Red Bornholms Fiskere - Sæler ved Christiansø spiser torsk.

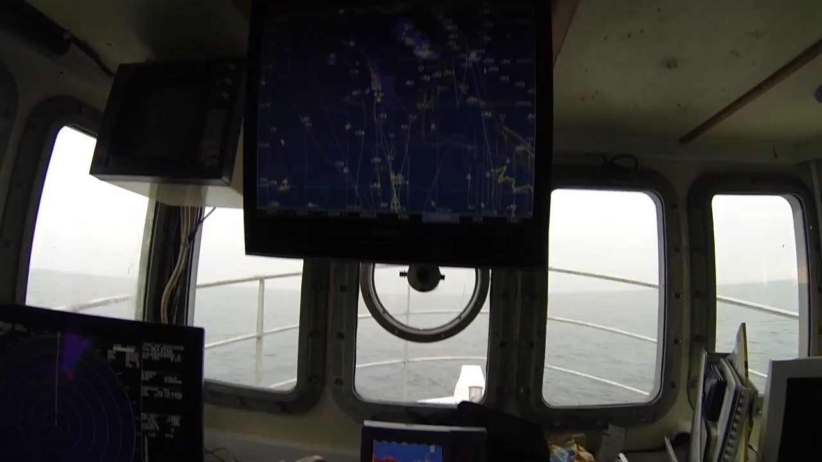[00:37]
Som I kan se, så er der masser af sileløgning på ekoløg. Jeg tror ikke, der er mange fisk i torsken.
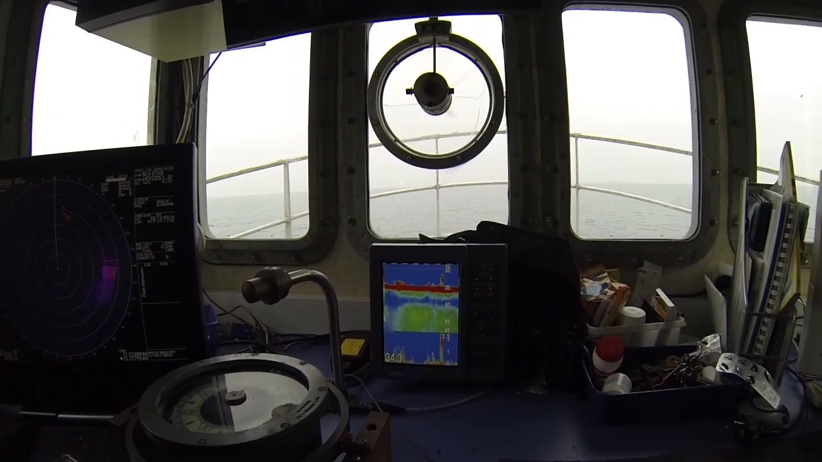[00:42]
Det er ser ud til, at silene godt vil være her, men det bliver altså med torsken vil være her. Og de torsk, der kommer her, de bliver så spist. Især de største, de bliver spist først. Lige hernede. Lidt længere nede. Her. Der er to brag.